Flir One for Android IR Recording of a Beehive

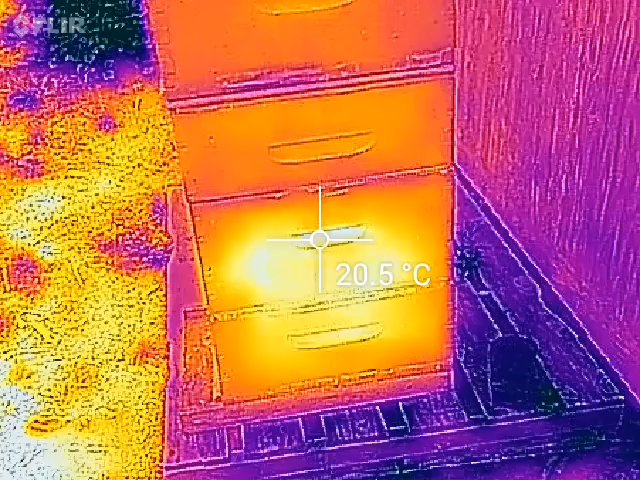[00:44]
On screen: spot 20.5°C
the handles this here spot in the handle is slightly hotter than say over here in the corner possibly because the wood the wood is thinner there and the heat is raining out through that thinner part of the wood in the handle and we come over here and this
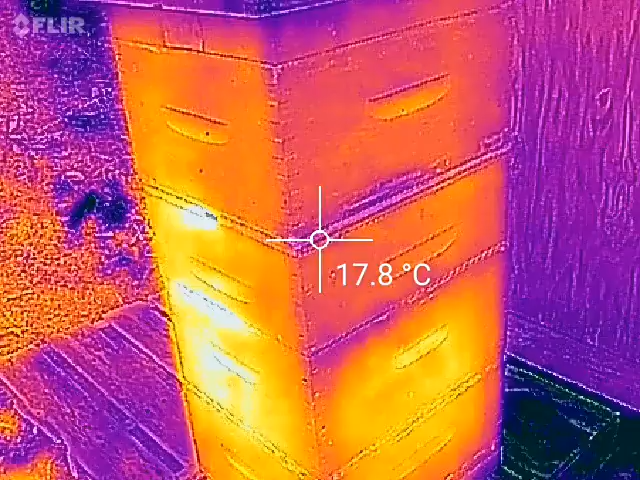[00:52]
On screen: spot 17.8°C
is all i'm just making this up now i don't know if it's
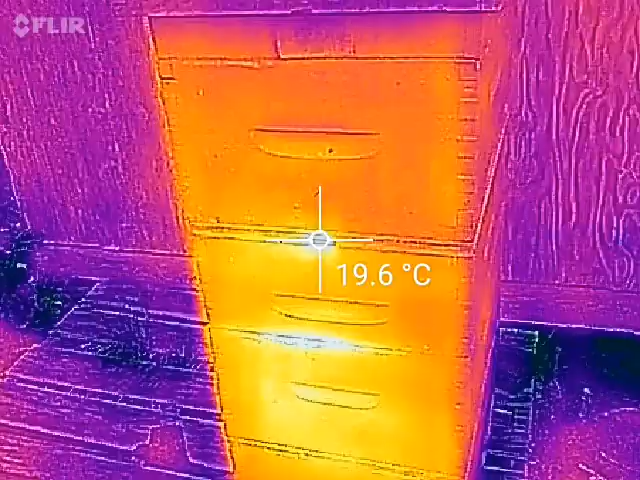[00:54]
On screen: spot 19.6°C
any of this is true but anyway um
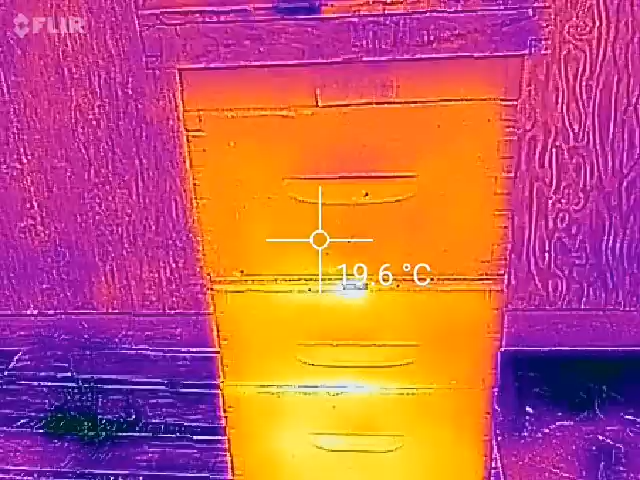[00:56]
you can see down there the uh
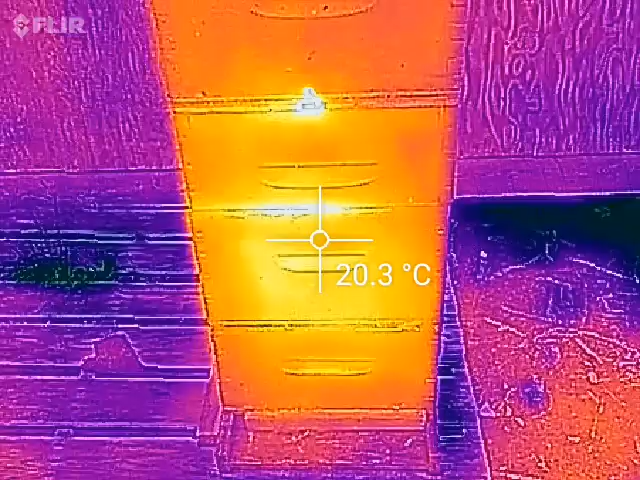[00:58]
On screen: spot 20.3°C
hold on here's the entrance the top entrance and if i get it right on the top entrance so let's just say it's say 18 degrees right there but if i get it right on the top entrance you can see it's it hits about almost 24 degrees right so there's heat coming out of there
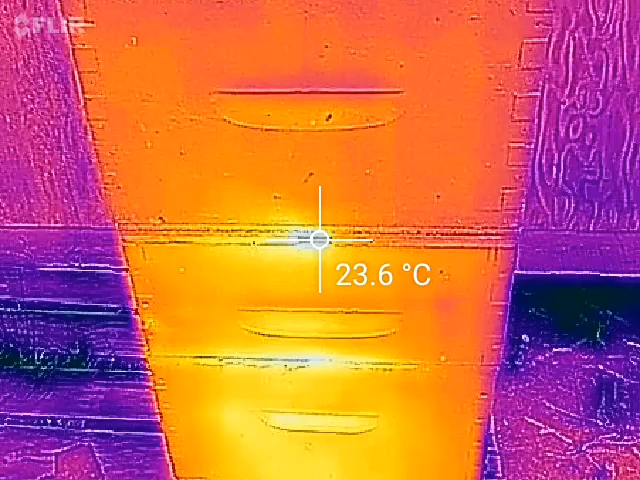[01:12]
On screen: spot 23.6°C
you can also see see the bees flying around the heat from the bees flying around that's cool but right here there's a crack and there's more a little bit of heat
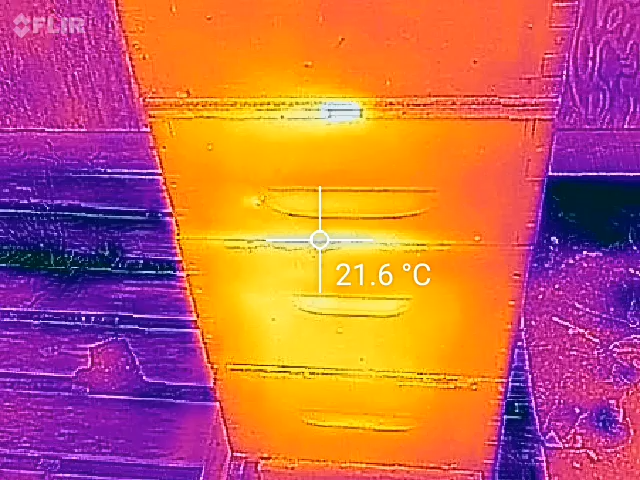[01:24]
On screen: spot 21.6°C
coming up between the honey super which is this box right here and the deep down below anyway there's a crack right there if you can see if
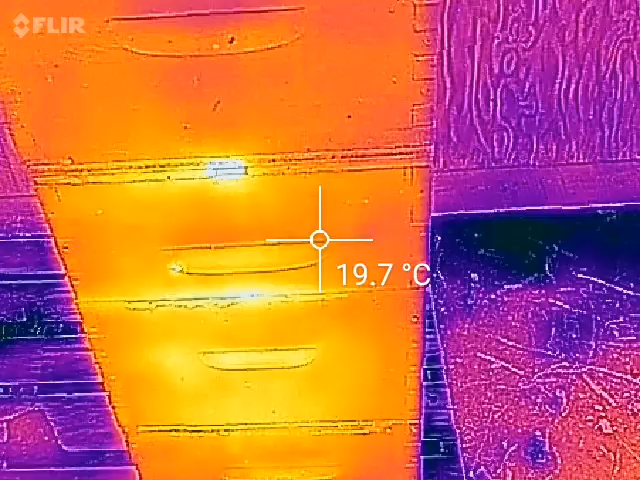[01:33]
On screen: spot 19.7°C
i get the crosshairs off you can see there's a it's a hot spot right around there and that's because
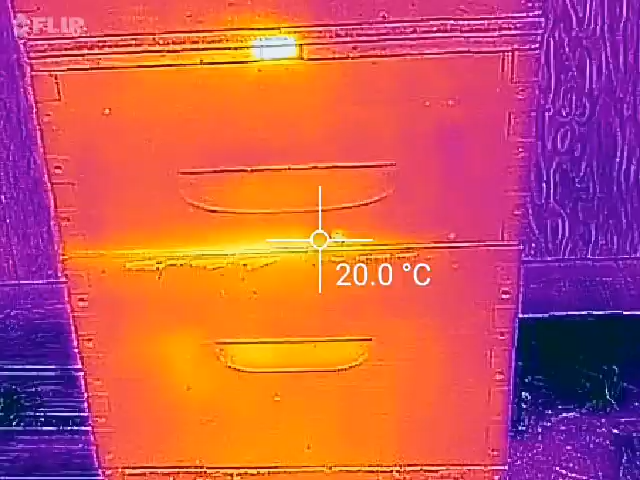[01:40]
On screen: spot 20.0°C
i've got a honey uh a queen excluder on there a metal queen excluder
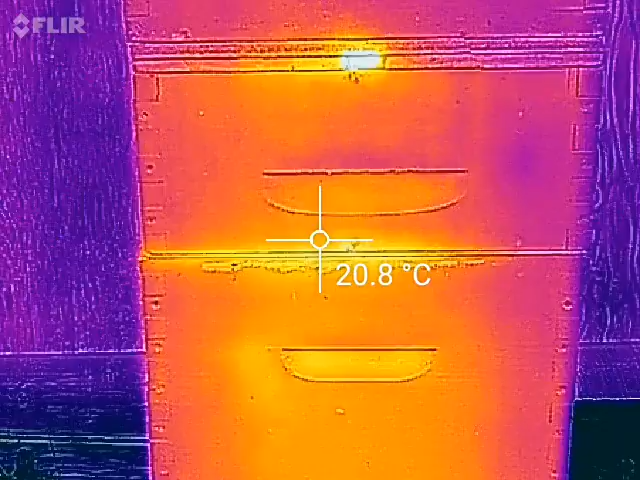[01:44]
On screen: spot 20.8°C
and the the metal one seems to create more more of a crack and more space between the uh between the supers than say a plastic one and quite a bit of heat comes out of there which is not a big deal because it's just it's just a little bit of ventilation but here though you can see a bit that little thing right there
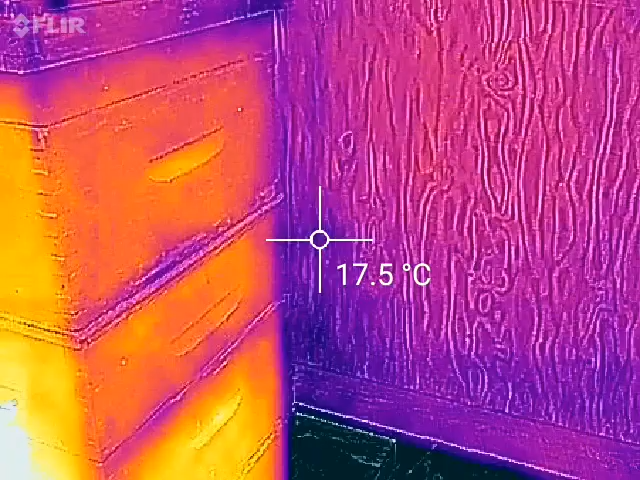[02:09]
On screen: spot 17.5°C
my flur one for an android phone and it's not uh what i'd call uh a device for beekeepers on a budget and i got it as a birthday gift it's not something i'd normally purchase you can see this is 18 about 19 degrees right there for this top top of the boxes there
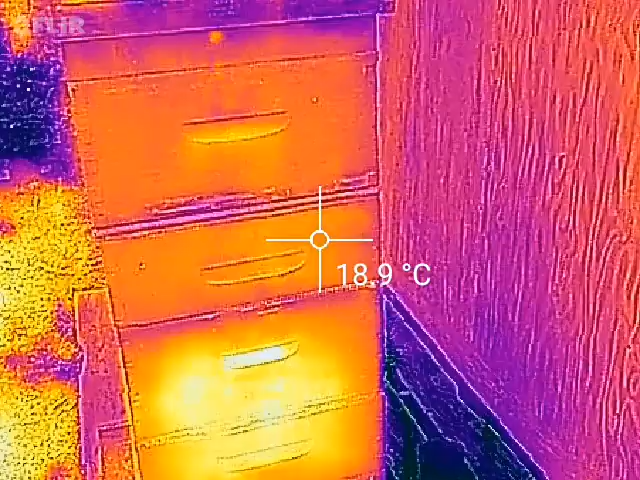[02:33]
On screen: spot 18.9°C
that top deep is empty and then down here it gets about a little bit warmer about
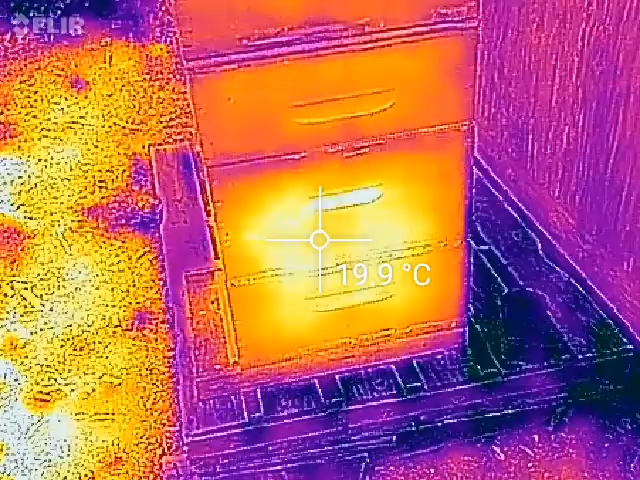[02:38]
20 degrees down there so i don't know if that means the the
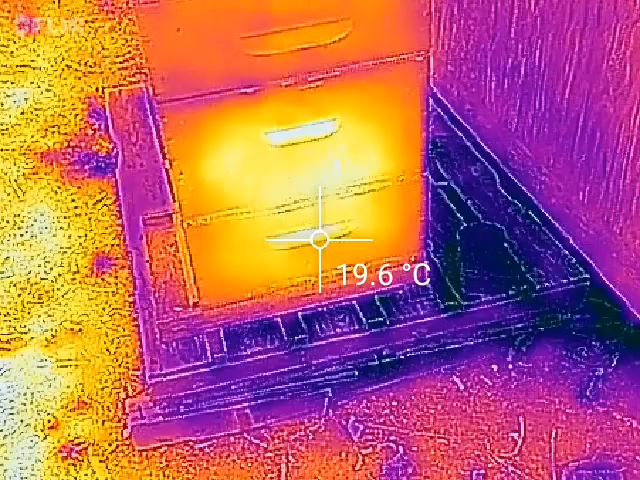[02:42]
On screen: spot 19.6°C
brood is down there or the brood nest
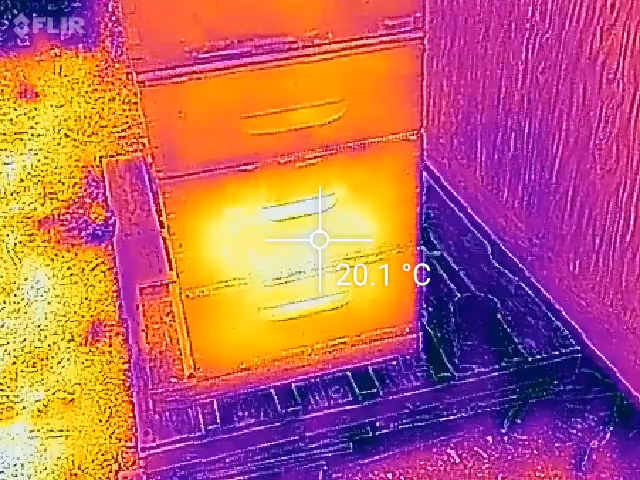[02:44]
On screen: spot 20.1°C
is down there but i don't know we can we can say that for now and and and hope for the best uh anyhow they need to calibrate this thing i don't know how accurate it is in terms of the temperature readings but it still gives
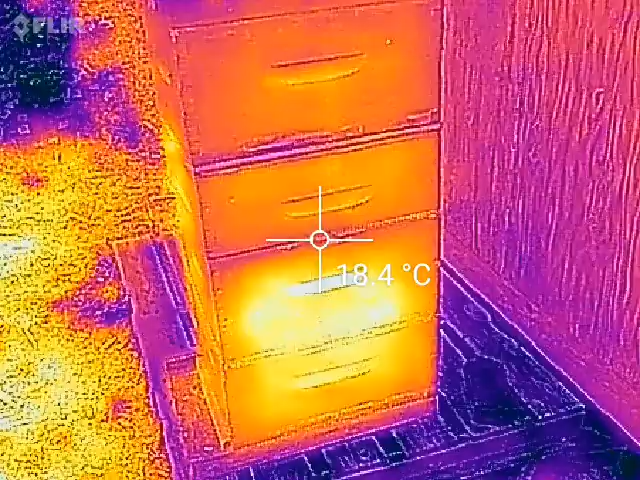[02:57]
On screen: spot 18.4°C
me a fairly good
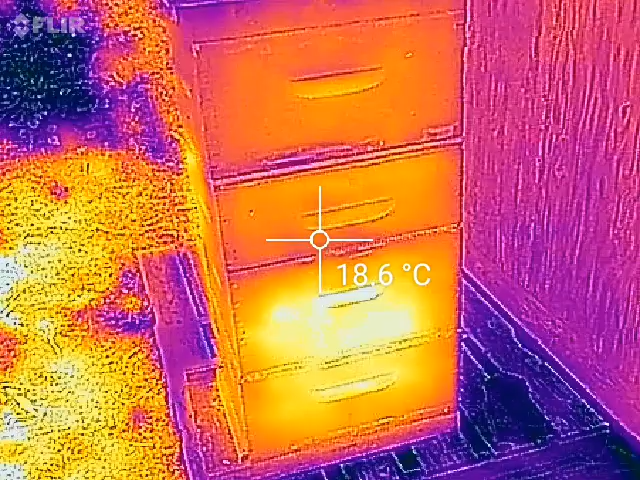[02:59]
On screen: spot 18.6°C
idea of what uh you
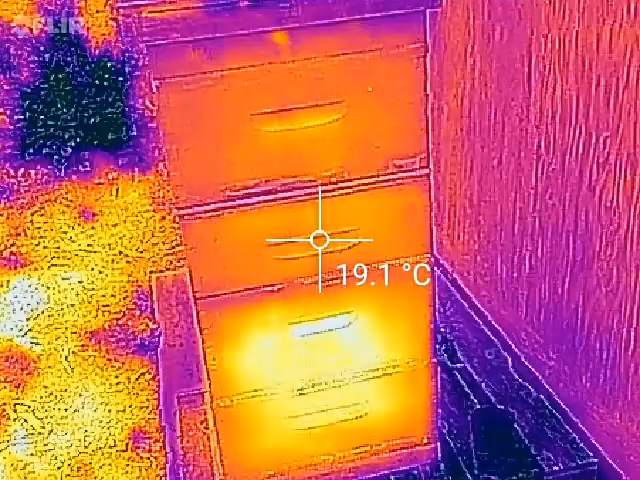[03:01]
On screen: spot 19.1°C
know the heat that's radiating from the hives uh this will be much more helpful in the uh winter
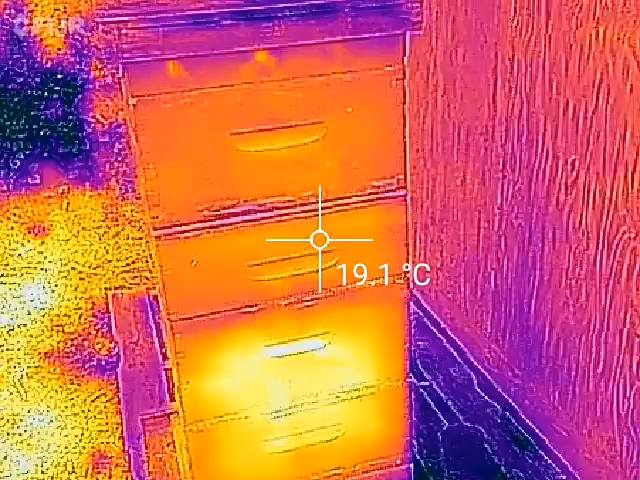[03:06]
On screen: spot 19.1°C
when it's cold and